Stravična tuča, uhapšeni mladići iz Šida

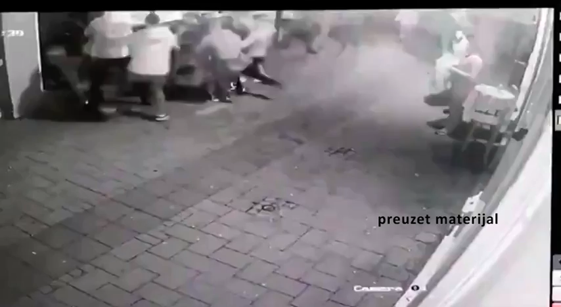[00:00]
Na snimku koji je verovatno sa neke od okolnih nadzornih kamera u centru Novog Sada vidi se kako grupa mladića napada momke koji izlaze iz lokala. Komentari koji prate ovaj snimak koji danima kruži na društvenim mrežama uglavnom se odnose na to da je tuča bila nemilosrdna.
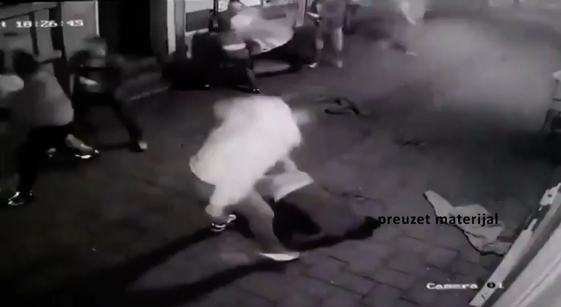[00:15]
Prema podacima MUP-a uhapšeni su. Juče su uhapšena četvorica osumnjičenih LM 2001.